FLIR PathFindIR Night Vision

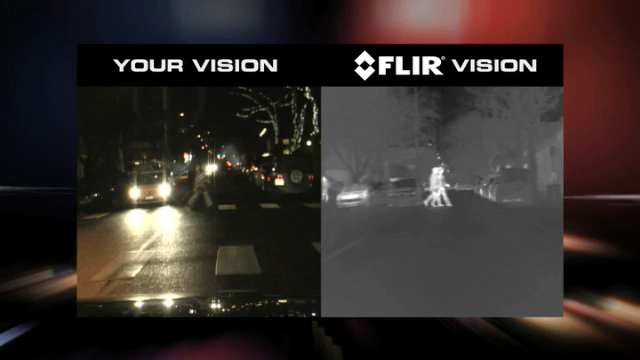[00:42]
Pathfinder LE also makes it easier to see potential hazards as they approach the road from either side. Pathfinder LE's thermal imaging technology makes black-and-white TV pictures from heat, not light.
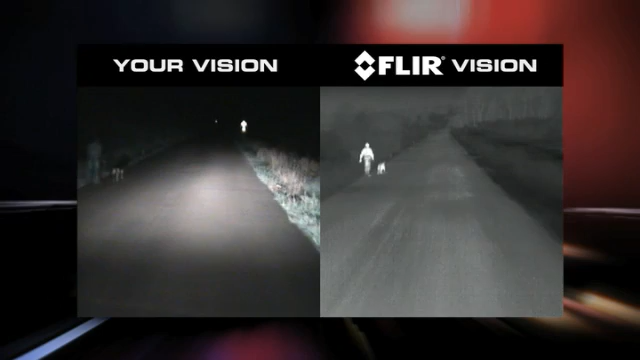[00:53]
Warm objects appear light, and cooler objects appear dark, and it's not affected by the glare from oncoming headlights. With Pathfinder LE, officers can see suspects clearly in total darkness, making it easy to monitor suspicious activity without alerting suspects to the presence of a watching officer.
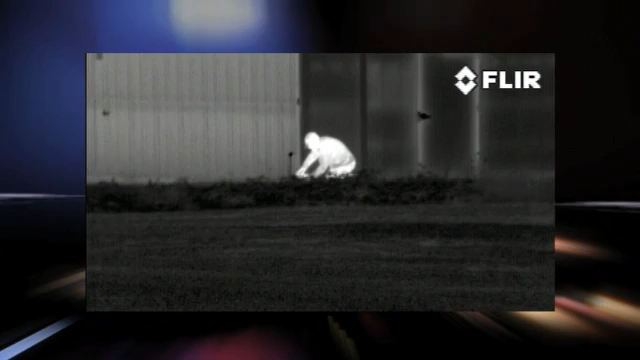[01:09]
The Pathfinder LE thermal camera is easy to install,
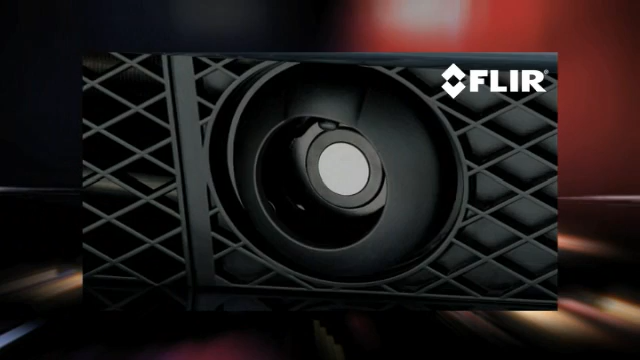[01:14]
with a simple power-in-video-out connection,
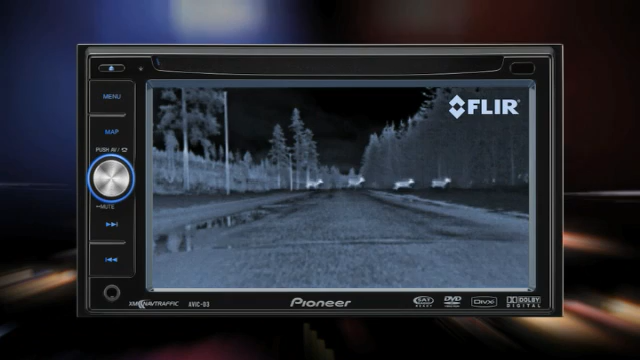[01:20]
and it displays on any monitor with a standard auxiliary video input. The monitor becomes a natural checkpoint when you're driving, just like your instruments and rear-view mirror.
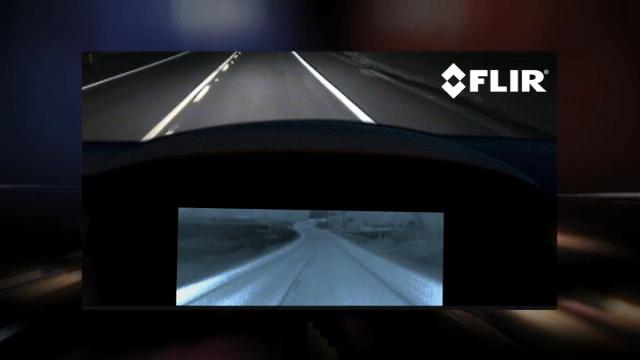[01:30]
A quick glance will let you know what's ahead. Whether engaged in patrol,
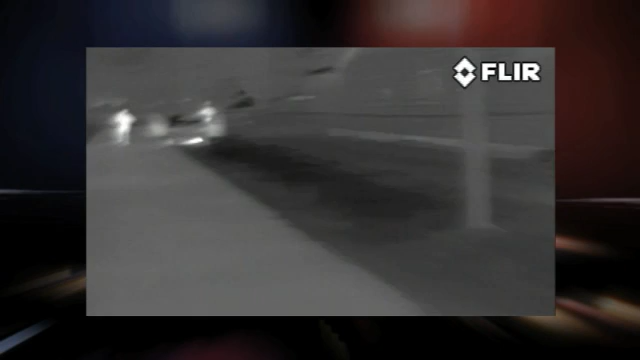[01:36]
pursuit, or surveillance, Pathfinder LE helps keep officers safe while they're operating at night.